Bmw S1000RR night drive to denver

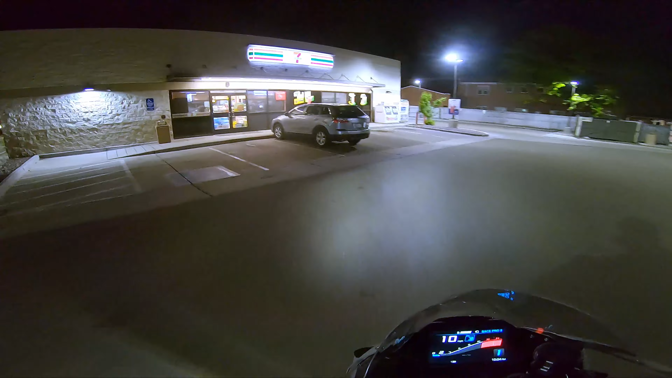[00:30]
Look at those headlights. Just like that, we back. Water in hand.
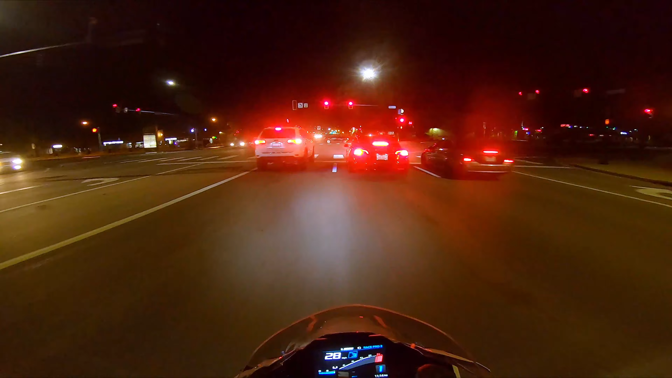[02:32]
Here we go. Already running from the cops. That cop saw me get a pull and he came flying out of there. This cannot be him.
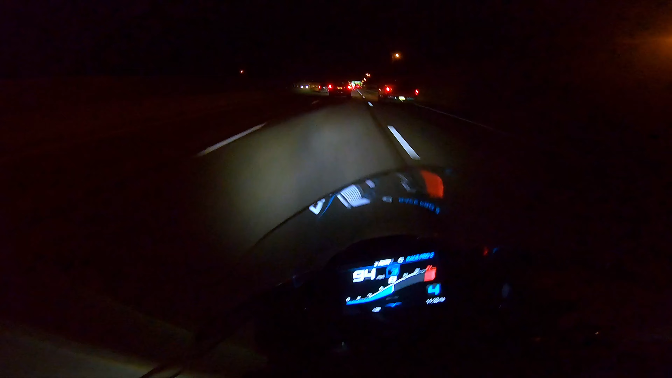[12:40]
Yeah, I thought I was in neutral, but I wasn't. I'm gonna coast it out from here. Watch this, watch this.